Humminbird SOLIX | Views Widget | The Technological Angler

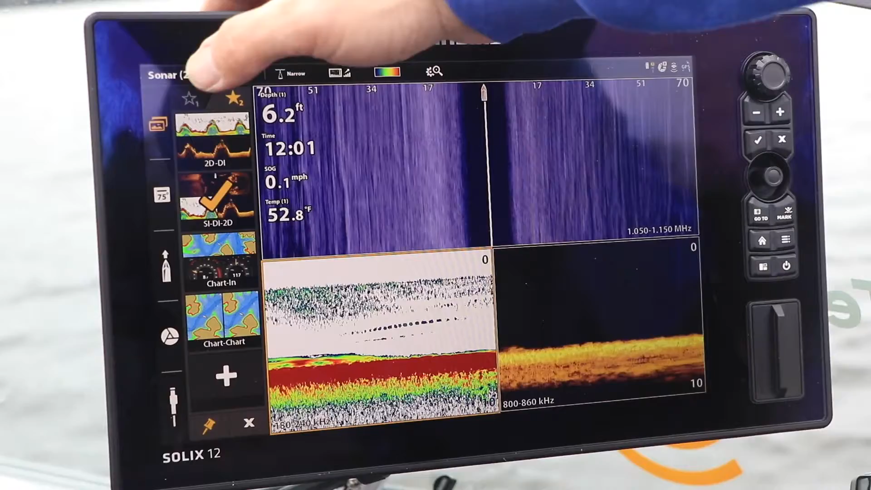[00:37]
On screen: depth 6.2 ft, water 52.8°F, speed 0.1 mph
Switching to a new view from the set of 10 favorites is as easy as tapping that Views icon.
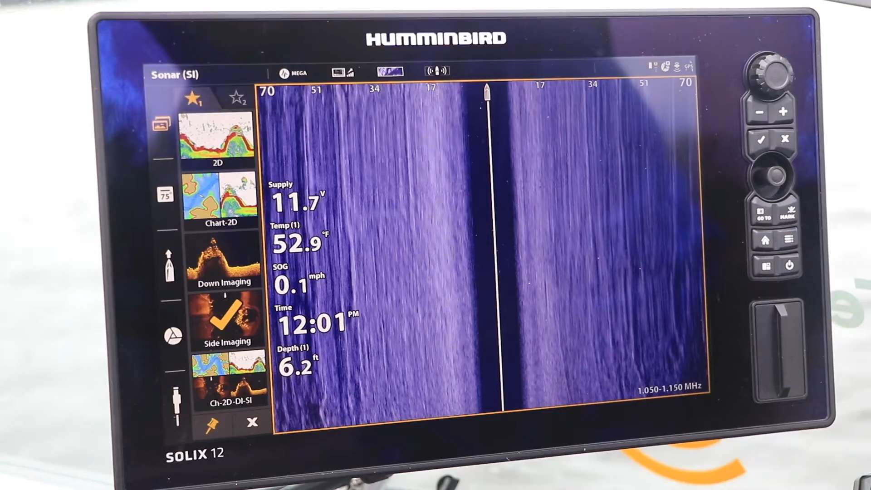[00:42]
On screen: depth 6.2 ft, water 52.9°F, speed 0.1 mph
Adding a new favorite view to the widget is as easy as displaying that view on your SOLIX.
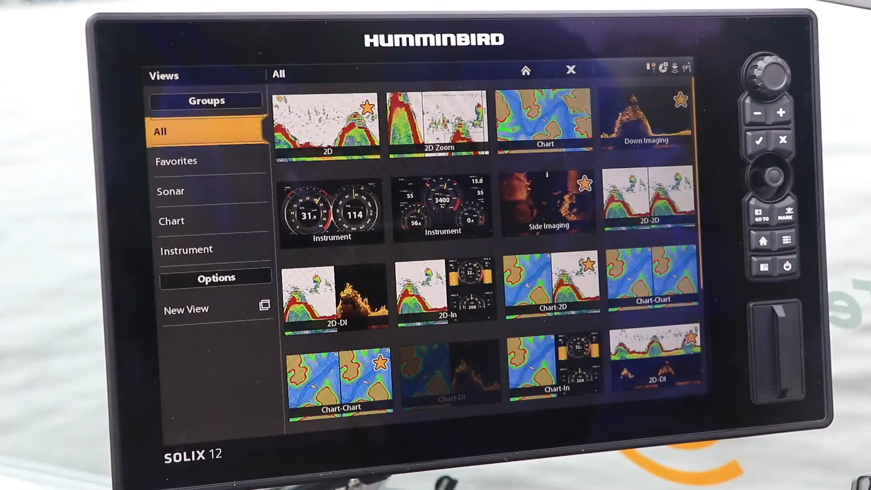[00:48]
And then, with the widget open,